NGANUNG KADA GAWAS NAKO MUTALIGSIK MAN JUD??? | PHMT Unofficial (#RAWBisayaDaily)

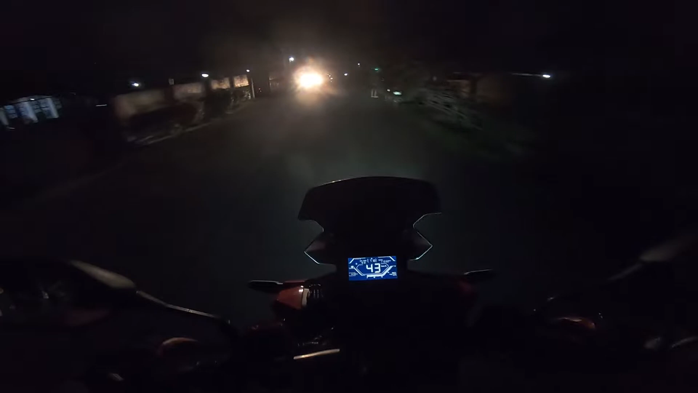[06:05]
kagisigin ako nag-tweak-tweak ang mga settings sa ngit-ngit mong gihapon ang gabi yan eh. So basin sa sensor sa camera or isaganahan mas guro ako ni napalit ning GoPro ha, guys, kani Hero 7 akong gamit ron. Kay katulog yung pagkabasa katong dahil nabasa ako ang karaan nga GoPro, basa mo albual katong kami nilang Sir Dars, kami nilang Buslet sa una nang aligog mo albual. So naguba akong GoPro ato nya mo untong malit na lang kog bagong second hand san, kay pertsa na akong kani laging naasad sa GoPro nga up to 30 meters na waterproof, water resistant.
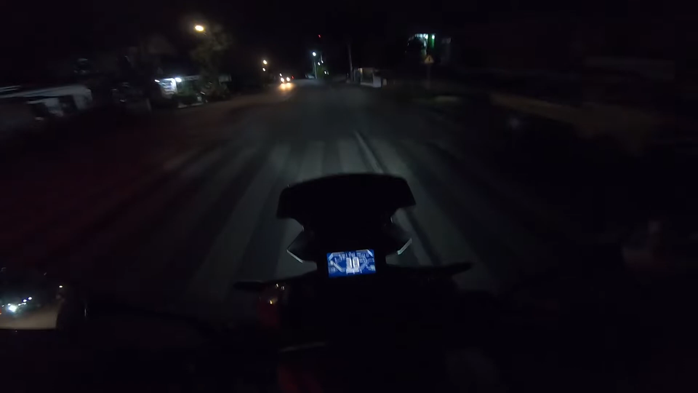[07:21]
The morning o gabi ilagi oh, perte sa ngit-ngita. And unlike atong mga previous nga footage sa una, baka tong karaan pa nato nga GoPro, medyo okay itong ang kuha ato gabi eh, pero diri ra gyud. Or basin tungod rin kay Bohol. Diri sa Bohol mo kudo mas ako kaayo yung mga street lights. Makita ra kag mga street lights, mga kanang bitong mga solar nga di sa kaayo nga nakakusog og siga. So di sa juga ka rely sa jud sa anang lahi mo sub jumning mag motovlog ka syudad kay left and right na mo jay mga street light nga pertipong mga hayaga.